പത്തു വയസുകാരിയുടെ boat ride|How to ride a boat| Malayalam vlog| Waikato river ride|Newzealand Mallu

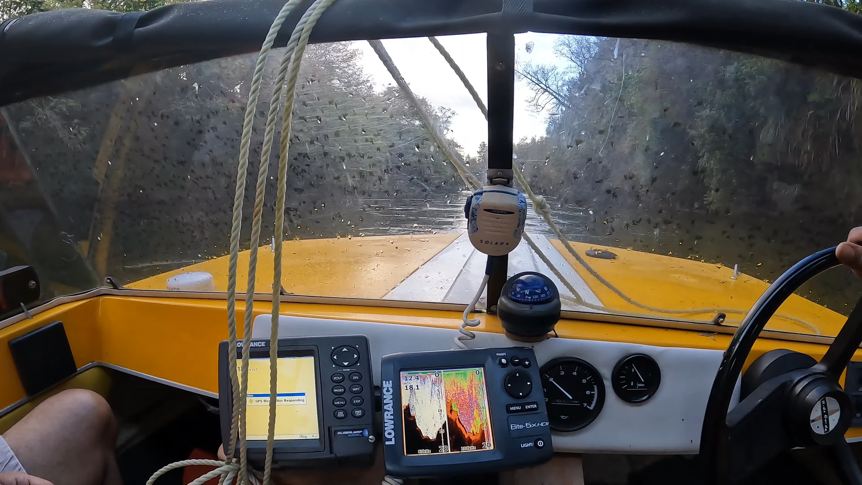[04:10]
ഓ, സംശയമുണ്ട്. ഇത് ടെമ്പറേച്ചർ കാണിക്കണോ, അത് ഡെപ്ത് ആണ് കാണിക്കുന്നത്, 12 മീറ്റേഴ്സ്. ആ ഇപ്പം എങ്ങനെ കുറഞ്ഞു പോയത് പെട്ടെന്ന്?